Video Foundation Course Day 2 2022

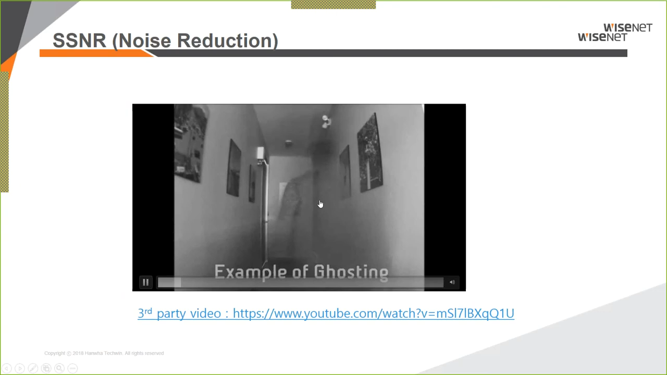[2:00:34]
You see the person, you basically see him just little bit because,